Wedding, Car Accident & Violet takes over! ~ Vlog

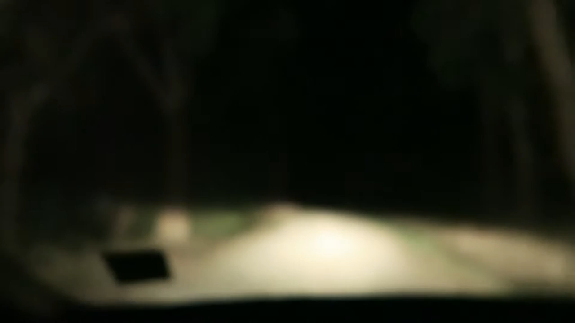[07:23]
Maybe, I don't know, the focus is, yeah, okay, I don't know if you can tell. Okay, there. Yeah, you guys can, I don't know if you can really tell, but it's kind of thick fog. It's not very obvious in the camera, but there's a bus further up in front, and when you see it through the fog, it is creepy as, it's kind of like Silent Hill. Yeah, it's like just the red backlights of the bus. Yeah, just a red glow. The dark. It's pretty cool. But yeah, this is pretty much what we're driving through for the next 40 minutes or so.
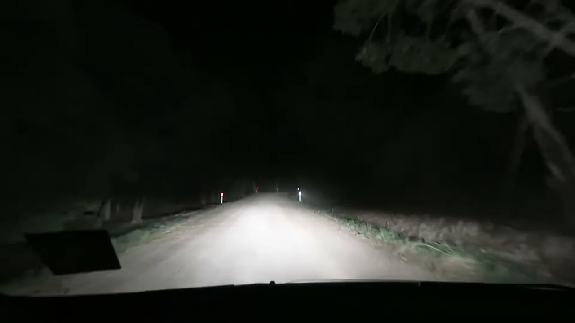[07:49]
So, and because we're so far away from civilization, the reception is not so great, so it's a little bit of a struggle to try and figure out how to get home,